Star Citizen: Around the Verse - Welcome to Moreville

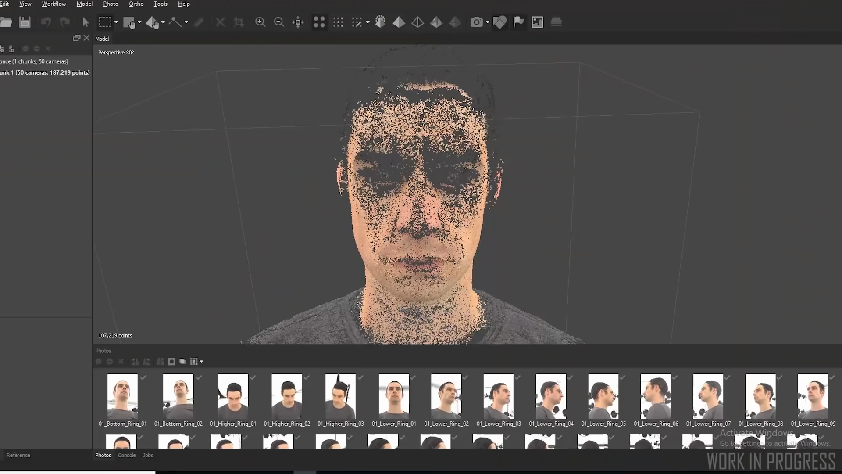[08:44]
have to start from from a proper 3d scan that gives us the perfect volumes based on the photo shooting of the actor we try to keep the resemblance with the actor as constant